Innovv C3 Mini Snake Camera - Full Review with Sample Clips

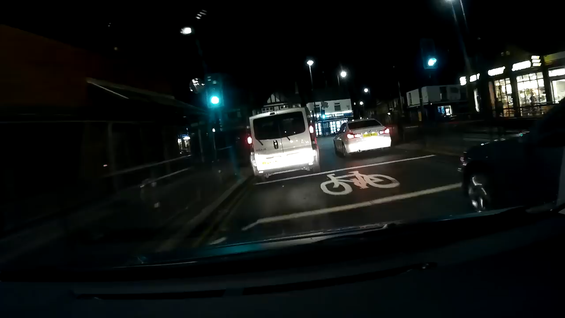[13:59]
So I've put it in my car and gone around this little block again. I've also done a bit of a voiceover to the camera unit. So let's just have a listen to the sound quality that comes across.
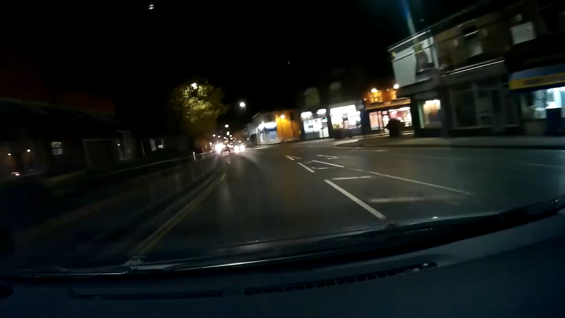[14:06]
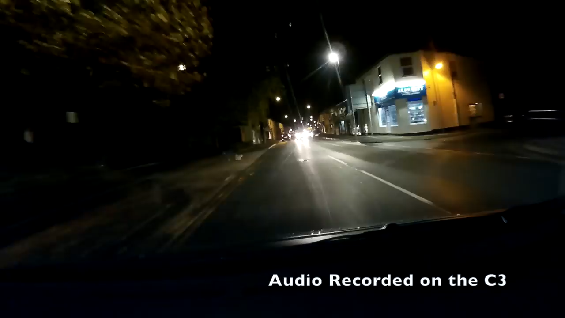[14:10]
If you do get the C3 to use it as a concealed dash cam, a couple of things to think about.
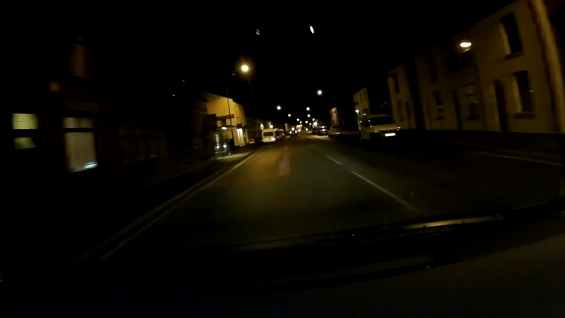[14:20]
The first one is you'll need to figure out how to put the camera unit in your window somewhere. I've just suction cup this one to the middle. I did it in the dark. It might be a bit of an angle. I sort of just rushed this. So I'm just showing you the quality of the image rather than a perfect mounting of the camera. But one thing I can see already, even though I've just quickly put it on my windscreen, it's hardly taking up any room at all. It's not getting in the way of my line of sight.
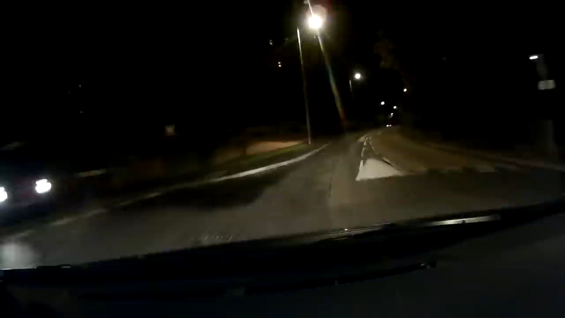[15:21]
It's not as important as people make out, but I thought it's worth mentioning that point all the same. As far as the quality goes, it's not the best I've ever seen in nighttime in a dash cam. One thing it doesn't do, it doesn't add grain. It tends to show what it can see. It doesn't artificially increase the brightness and it does a reasonable, respectable job, but it's not amazing.